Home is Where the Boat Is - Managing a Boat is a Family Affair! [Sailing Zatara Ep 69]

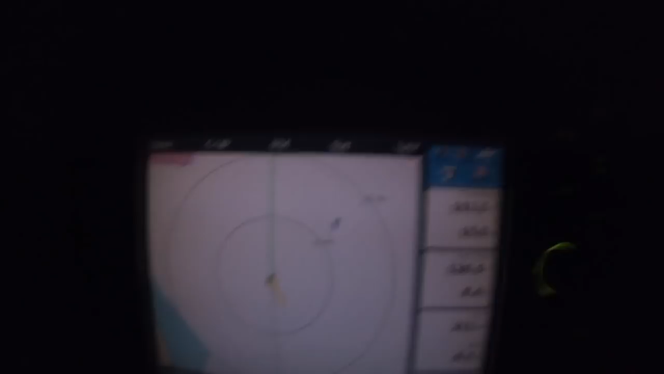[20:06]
Traffic out there. Couple of boats here. Nothing really to worry about.